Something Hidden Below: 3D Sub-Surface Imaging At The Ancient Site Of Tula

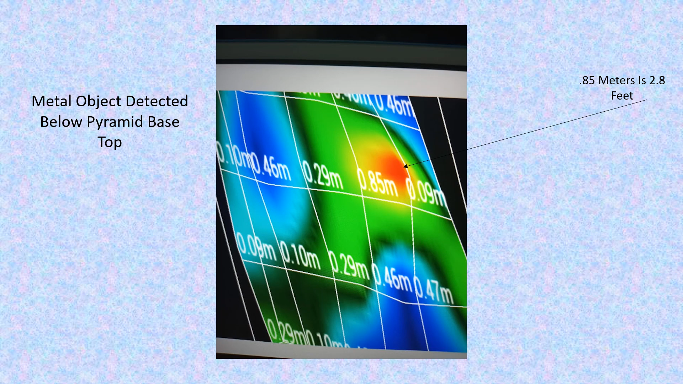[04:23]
It makes me believe that something magnetic inside the pyramid may have been interfering with the technology. This also happens often when I'm on view into basin looking into anomalies at, yeah, you guessed it, Skinwalker Ranch and other locations around the ranch. Now, think about it carefully.